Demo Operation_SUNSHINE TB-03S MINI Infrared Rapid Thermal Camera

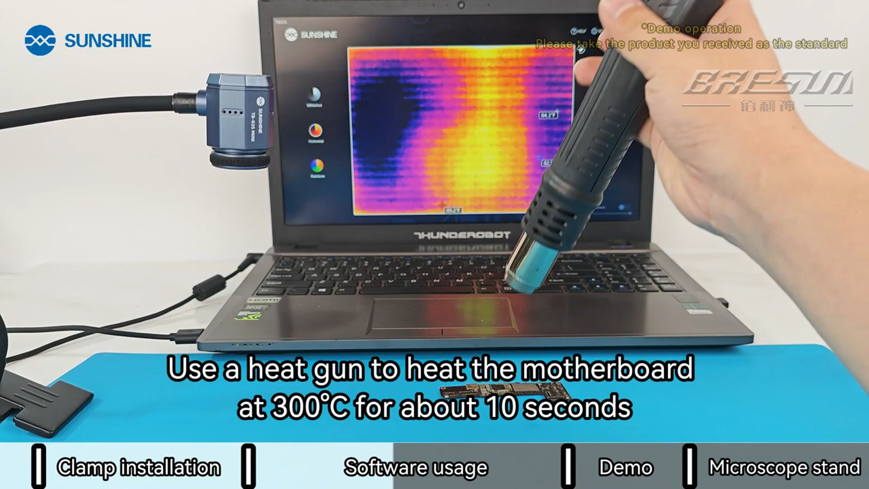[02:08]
Use a heat gun to heat the motherboard at 300C for about 10 seconds.
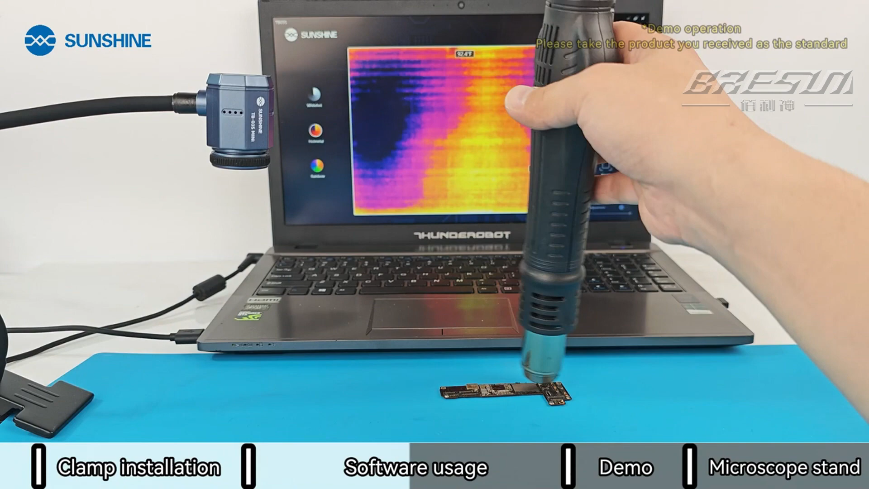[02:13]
Place the heated motherboard under the infrared lens.
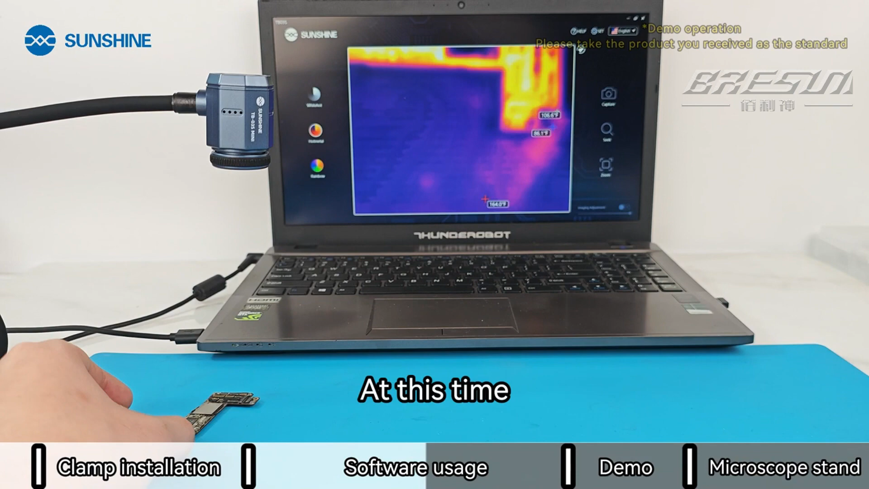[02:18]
At this time, if the software sees that the image is blurry, you need to focus manually. Rotate the focus ring clockwise or counter-clockwise. Until the software imaging outline is clear.
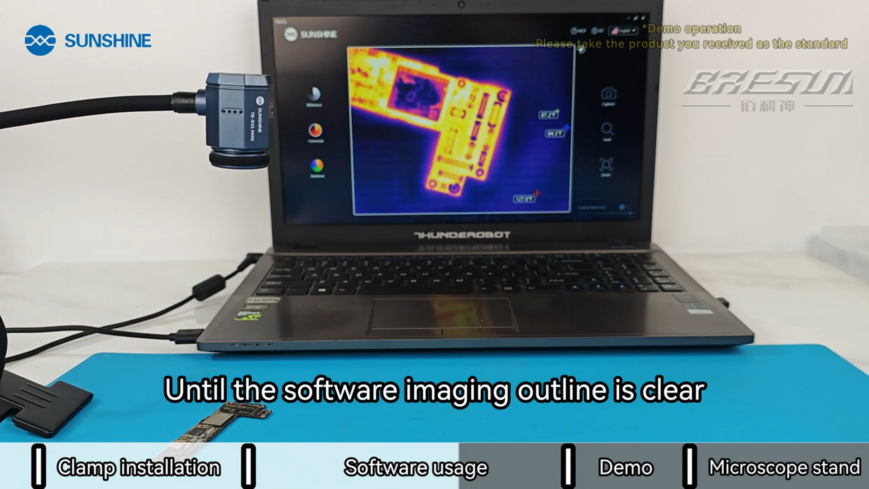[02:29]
Imaging angle rotation.
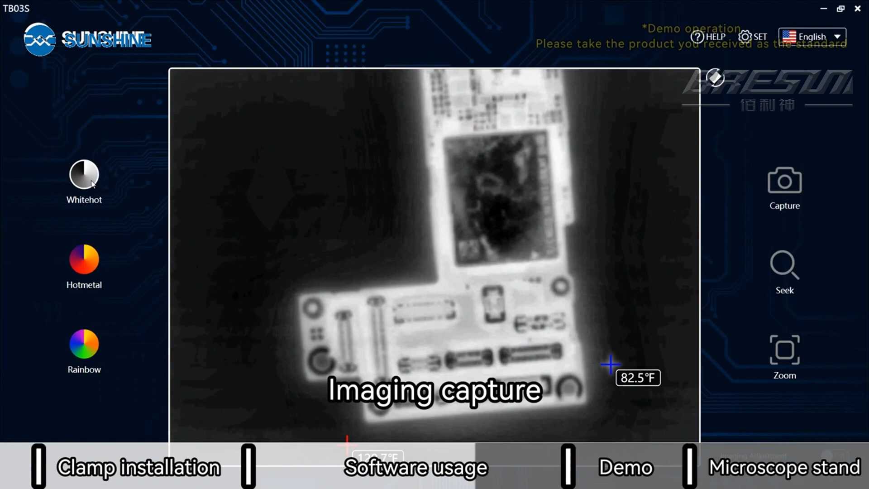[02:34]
Imaging capture. Imaging capture.
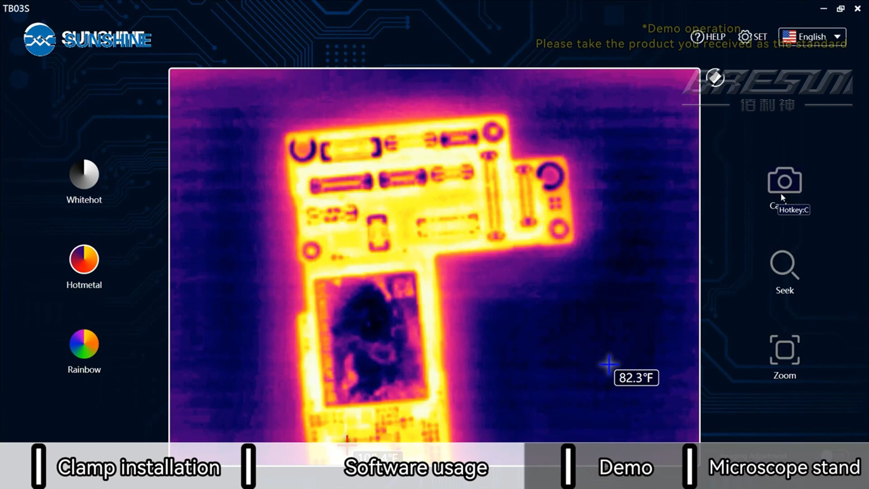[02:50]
On screen: spot 82.3°F
One click. Quick search. Imaging magnification.
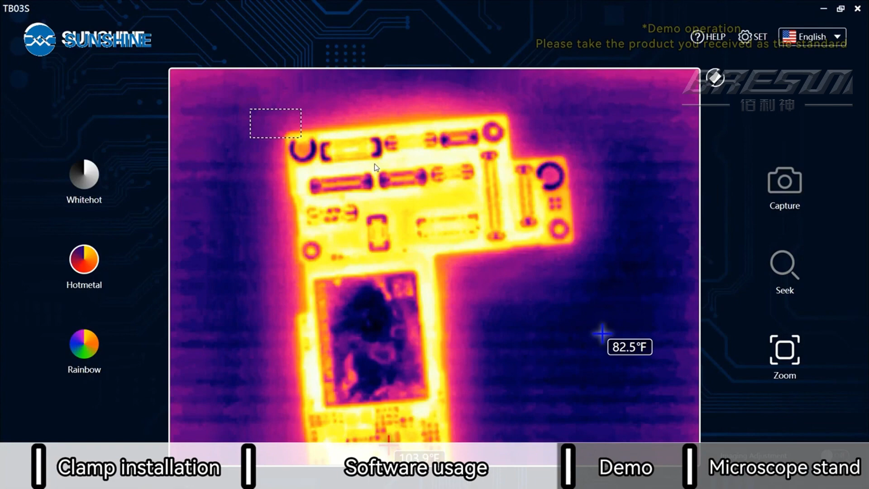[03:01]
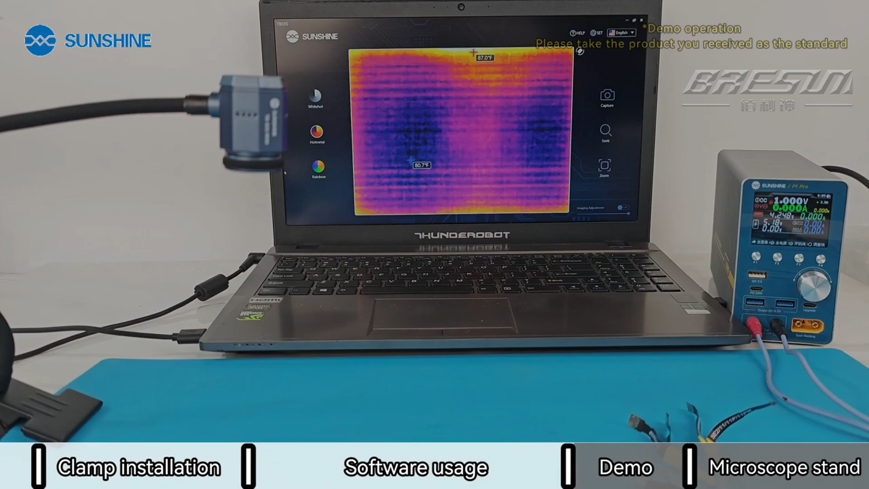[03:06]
Find components on leaky motherboard. Power up the motherboard.
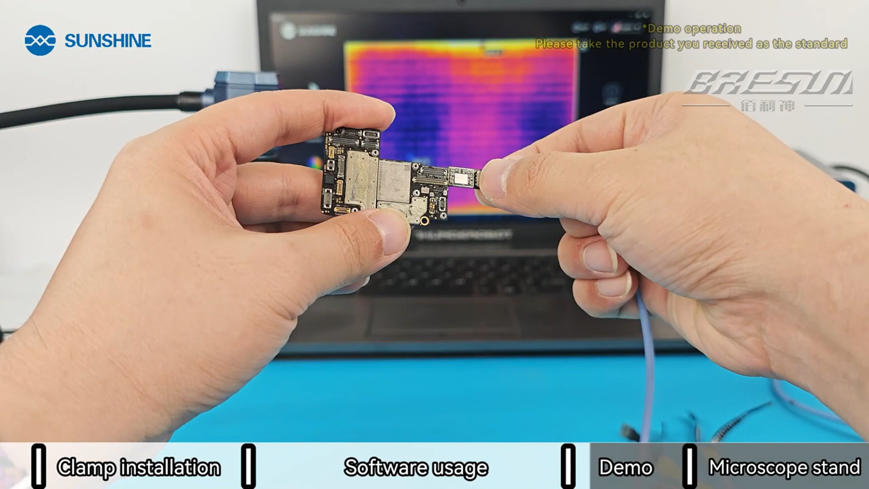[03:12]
Observe imaging under an infrared lens.
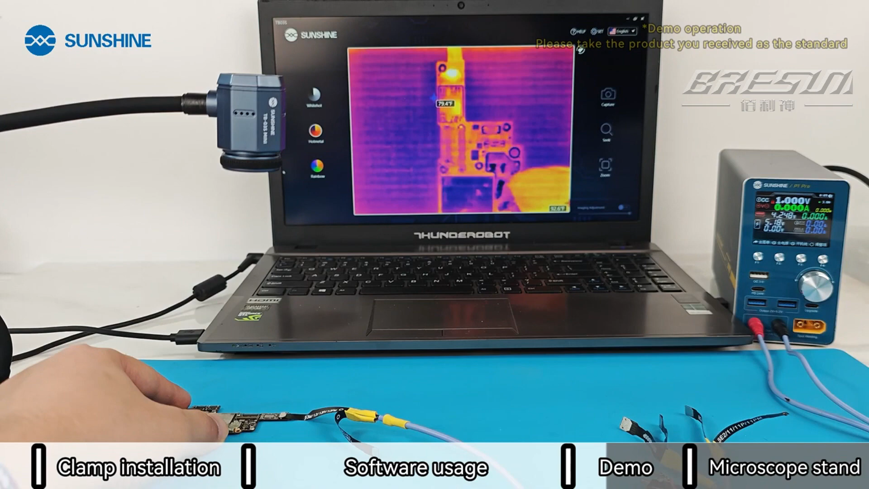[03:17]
The highest temperature point is usually caused by heating caused by short-circuited components. This component area needs to be replaced or repaired. If you need a clearer image. You can open the imaging effect adjustment in the lower right corner.
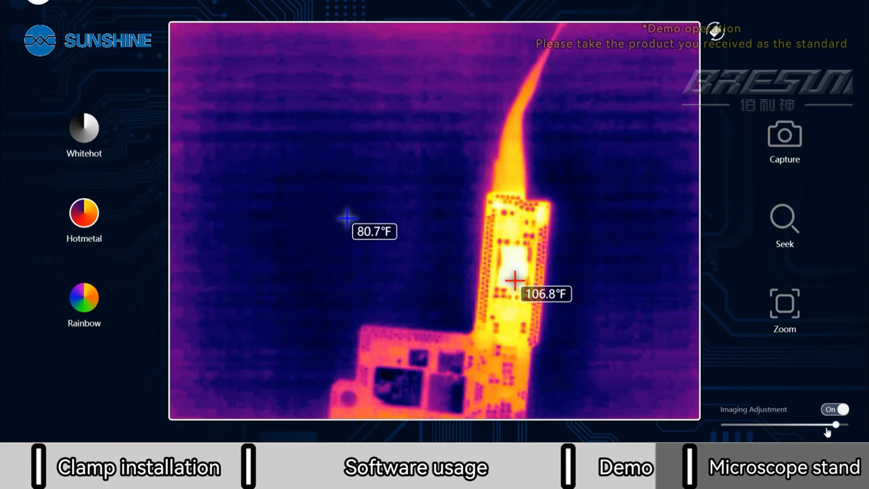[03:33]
On screen: max 106.8°F
Adjust to about 80. This operation will increase the computer's operation.
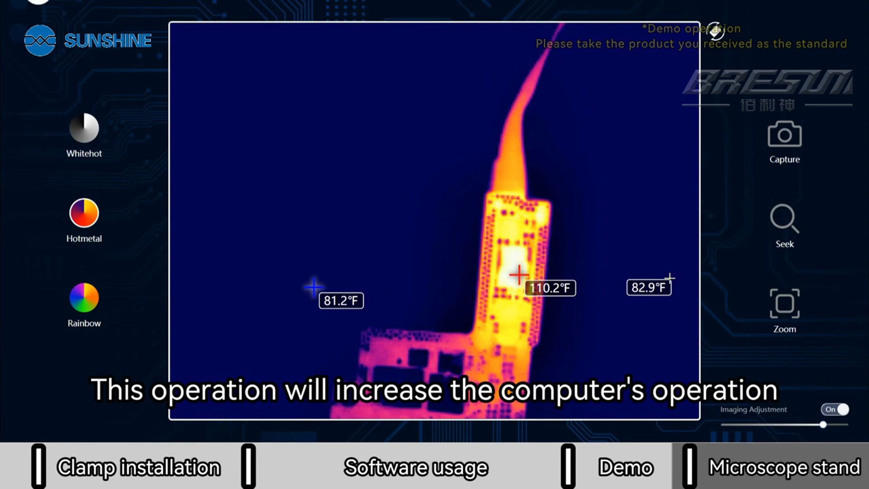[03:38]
Please select on or off according to the computer configuration.